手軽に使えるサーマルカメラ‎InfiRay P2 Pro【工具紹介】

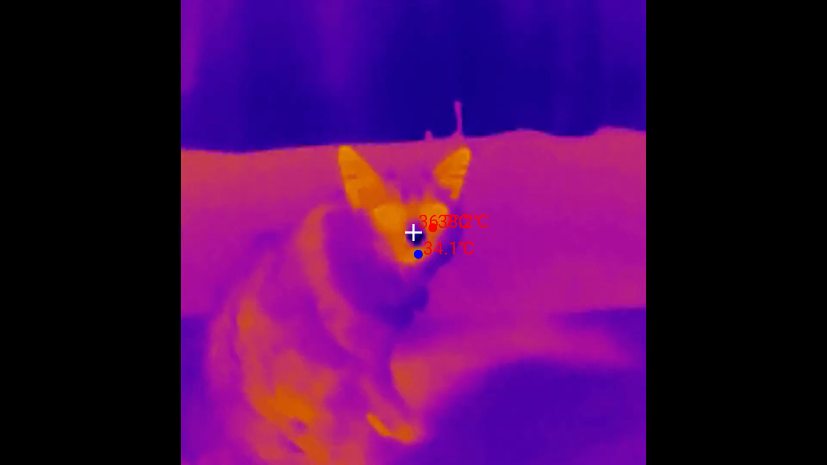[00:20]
実際の映像がこちらです。
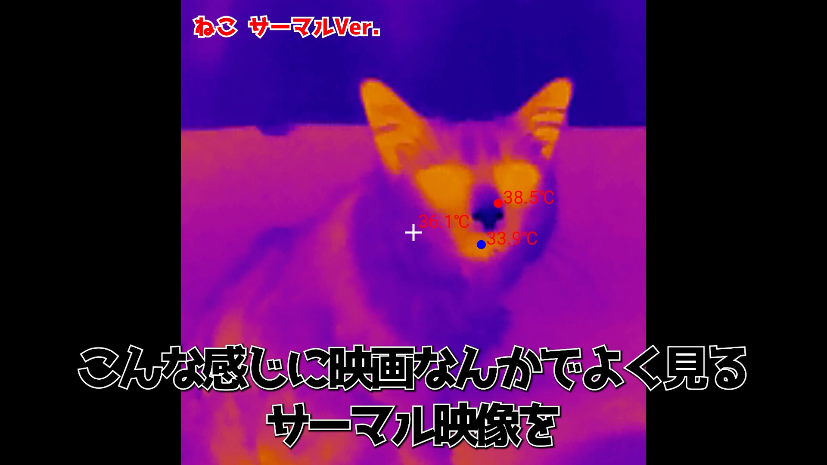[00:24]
On screen: max 38.5°C, min 33.9°C
こんな感じに映画なんかでよく見るサーマル映像を手軽に撮影することが可能。
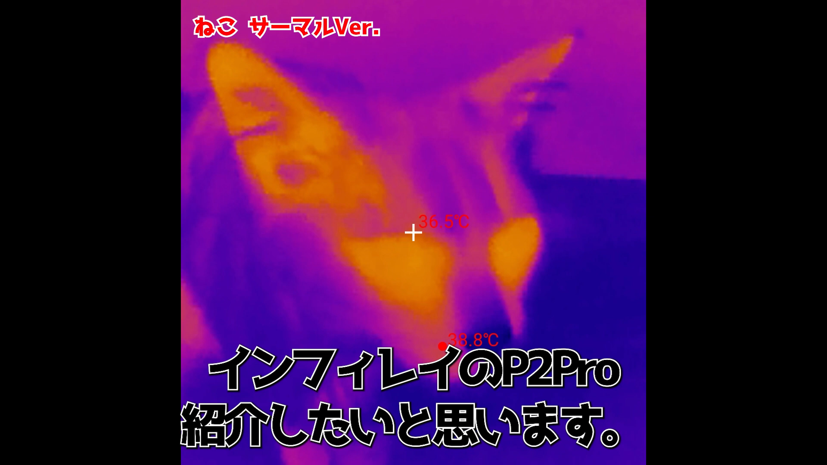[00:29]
On screen: spot 36.5°C
インフィレのP2 Pro紹介させていただきたいと思います。
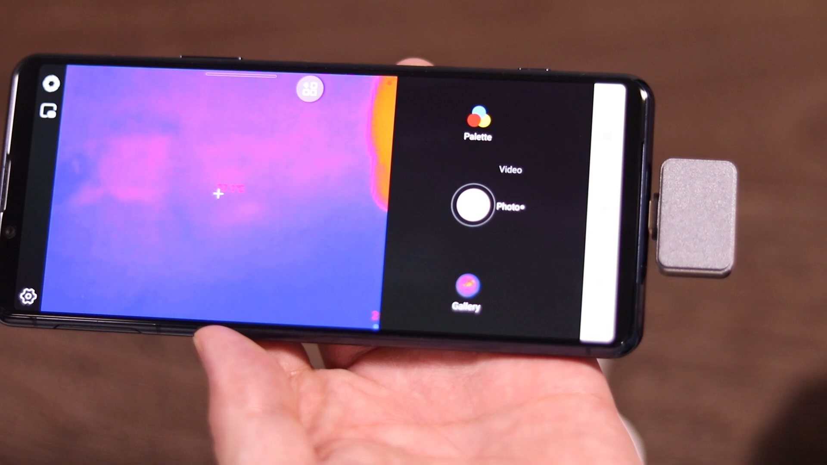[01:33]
ストレスは感じないですね。測定画面はこんな感じ。
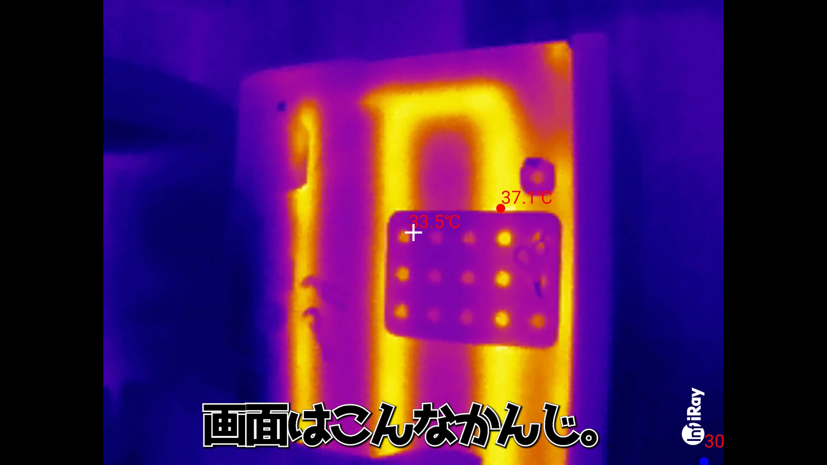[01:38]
これは画面中央のポインター部分と最高、最低温度が表示されています。
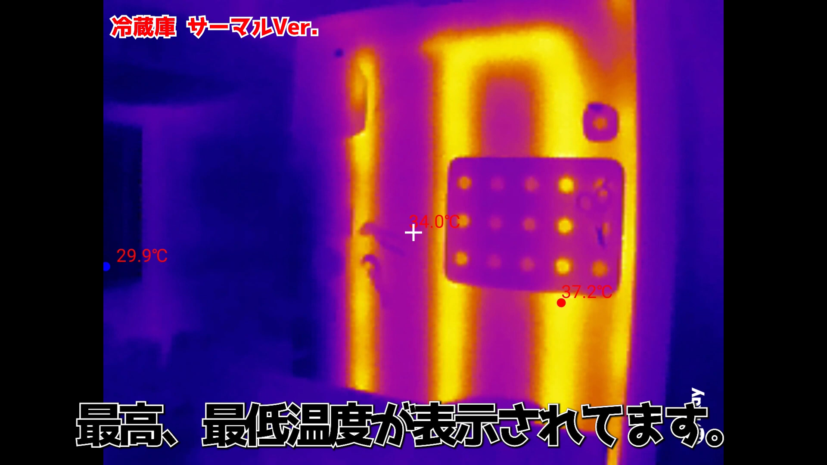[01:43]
On screen: max 37.2°C, min 29.9°C
よく見るサーマルイメージそのまますね。
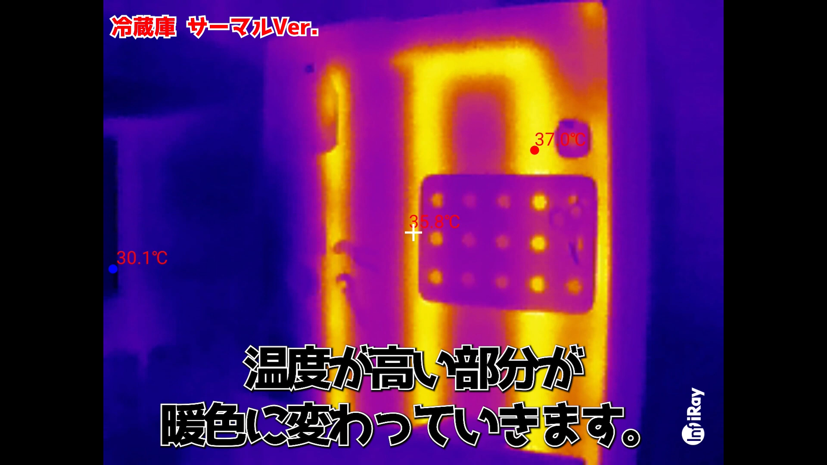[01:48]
温度が高い部分が暖色に変わっています。電源オンでサッと使える、この気軽さはいいっすね。
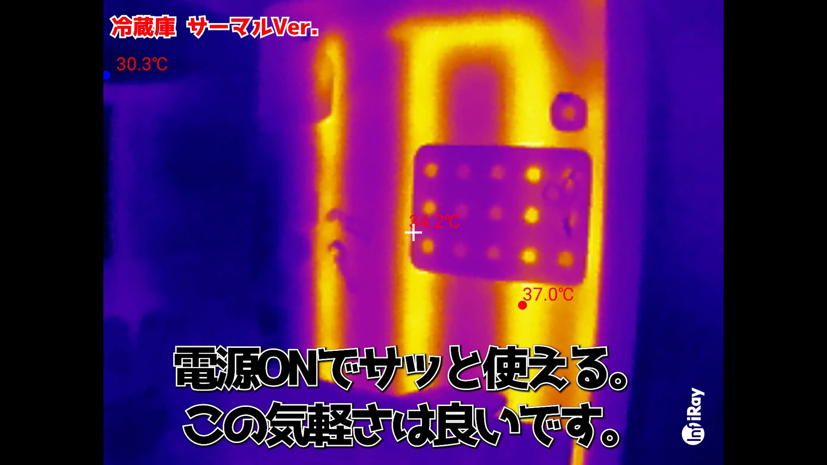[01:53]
画面の色味変更も可能です。
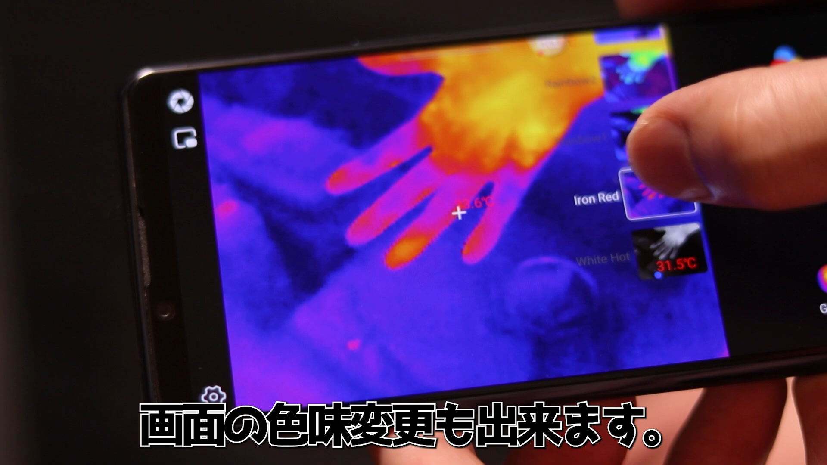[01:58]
白黒、紫っぽいのとか、白黒で高温部分のみ赤表示にするとか、
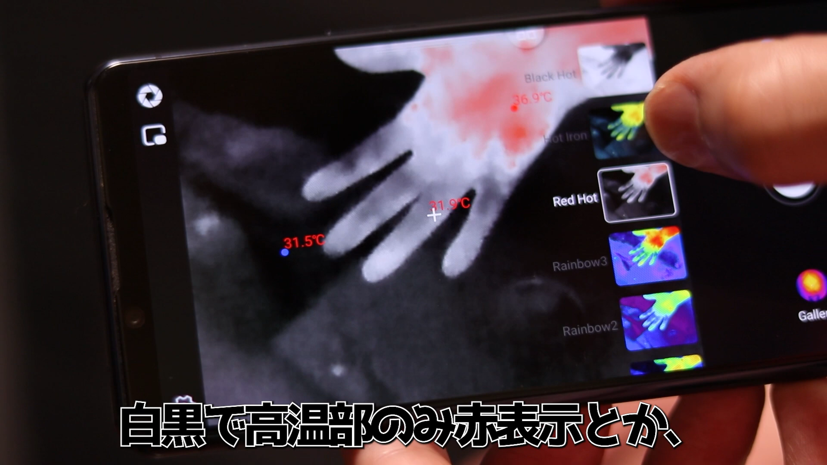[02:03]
On screen: max 36.9°C, min 31.5°C
いろいろカスタマイズすることが可能です。
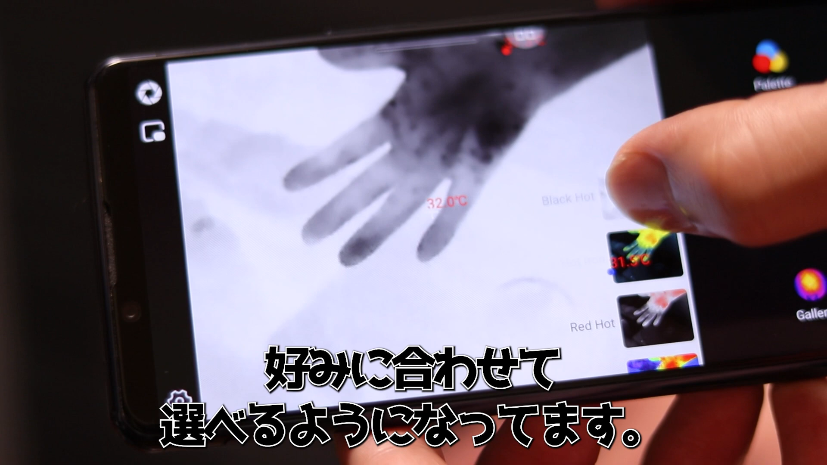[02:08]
On screen: spot 32.0°C
好みに合わせて選べるようになっています。
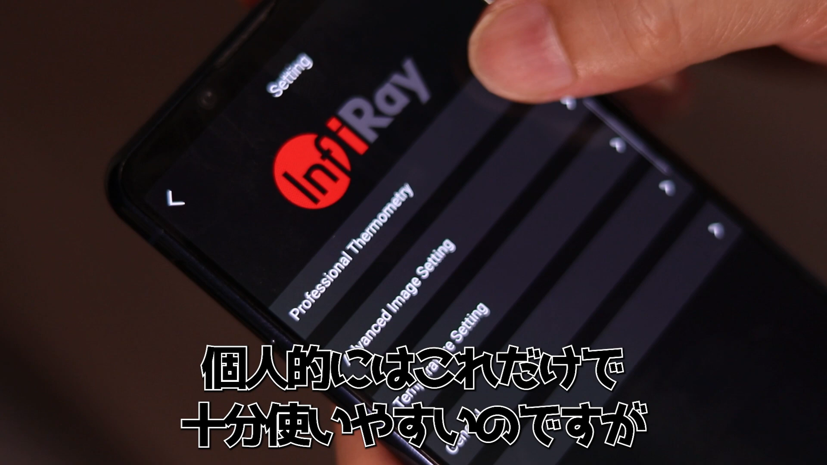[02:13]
個人的にはこれだけで十分使いやすいのですが、細かな設定が可能なプロモードもございます。
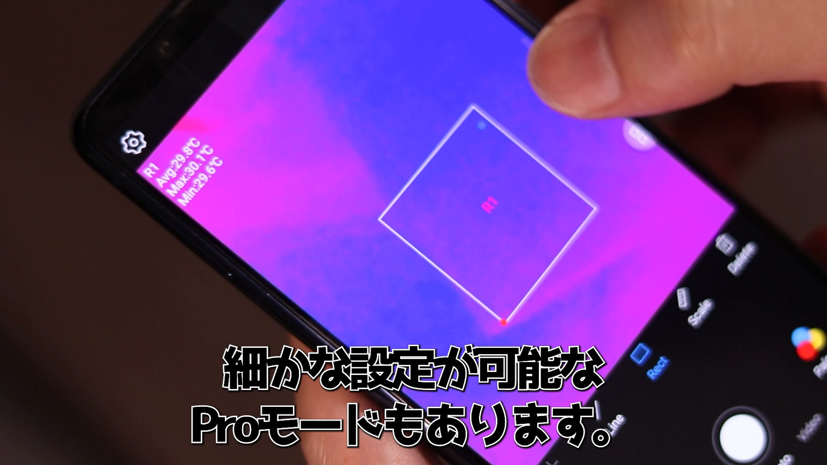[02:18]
On screen: max 30.1°C, min 29.6°C
測定ポイントを指定できたり、線上や四角で囲った範囲の最高、最低温度を表示したりが可能となるモードです。
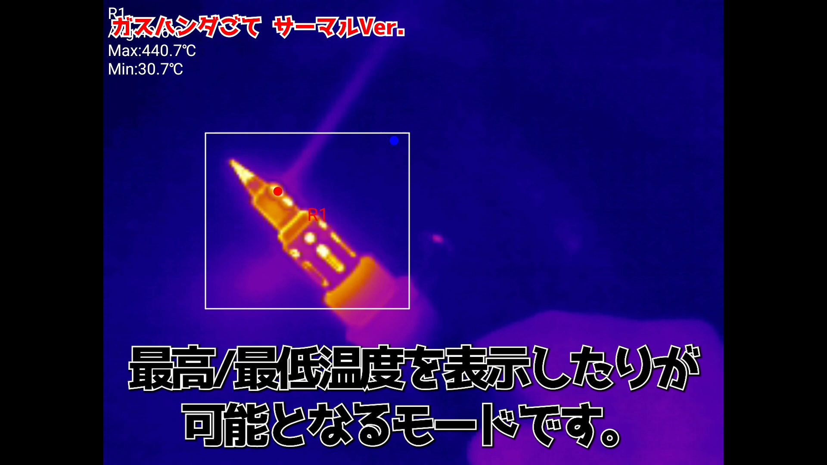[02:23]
On screen: max 440.7°C, min 30.7°C
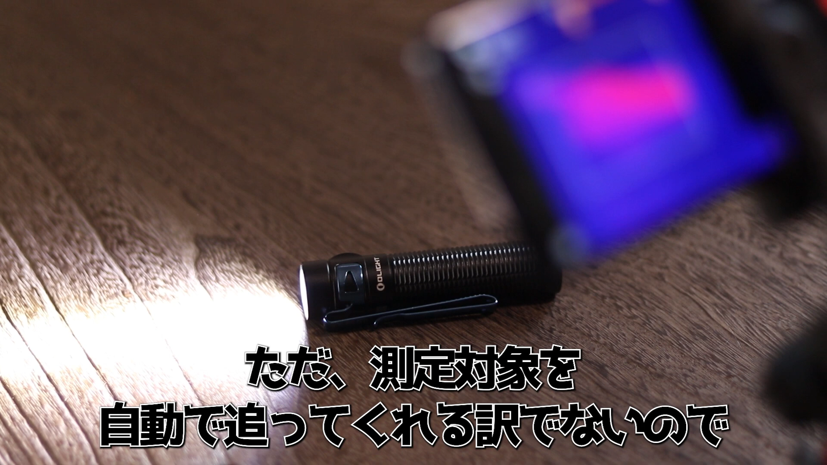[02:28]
ただ、指定した測定対象を自動で追ってくれるわけではないので、写す絵は固定向き、三脚などでカメラを固定する場合向けという感じです。
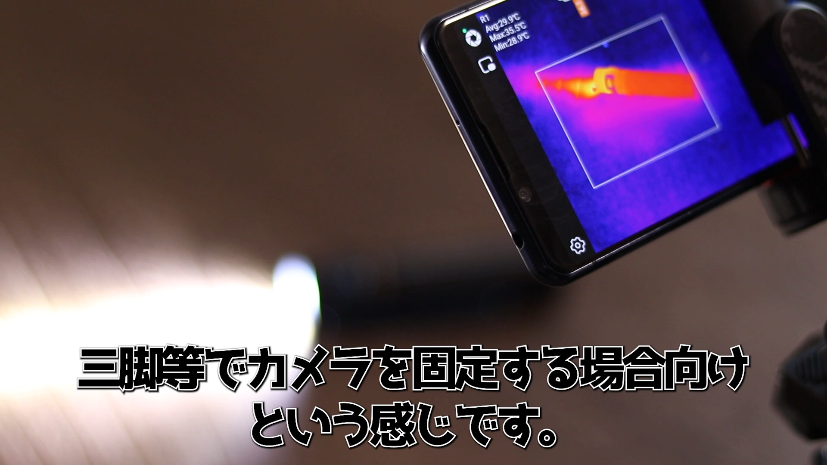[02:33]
手軽に使える感じは薄れてしまいまして、個人的にはあまりこのモードを使っておりません。
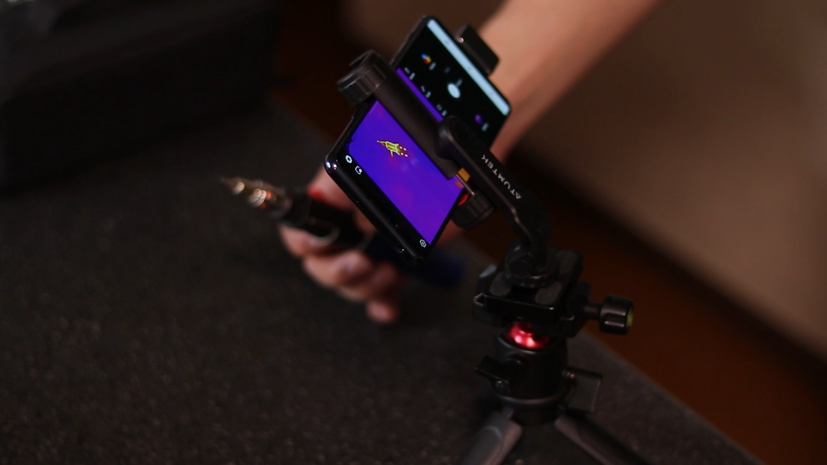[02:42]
それから、スマホ側のカメラ映像を一緒に映すことも可能です。
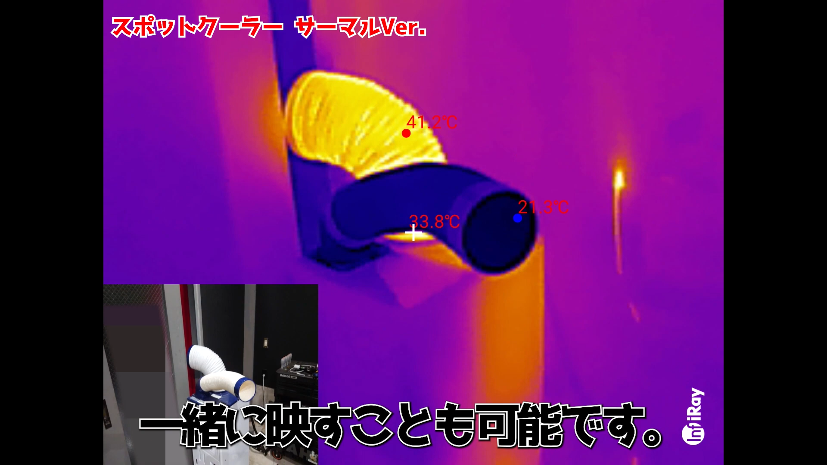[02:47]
レンズの位置が違うので、映像は少しずれてしまいますが、
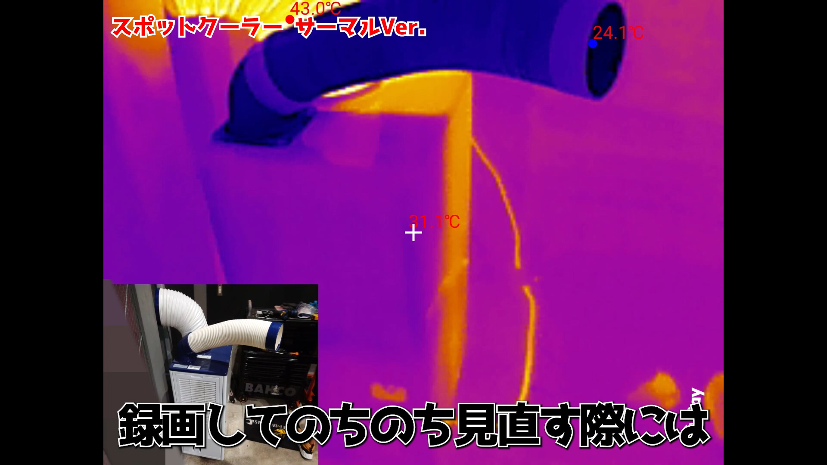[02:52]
On screen: max 43.0°C, min 24.1°C
録画して後々見直す際には便利な機能だと感じています。